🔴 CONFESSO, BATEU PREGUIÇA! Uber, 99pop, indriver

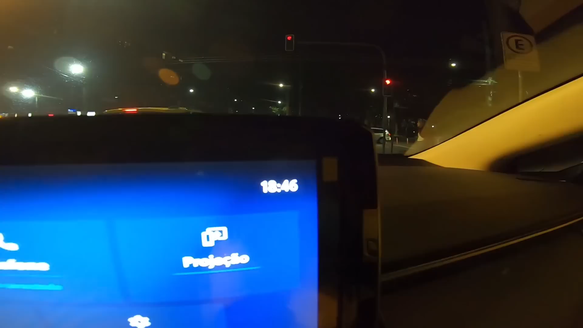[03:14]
Fala, pessoal. 18h46 caiu a noite. Tá tendo um turbo aqui, ó.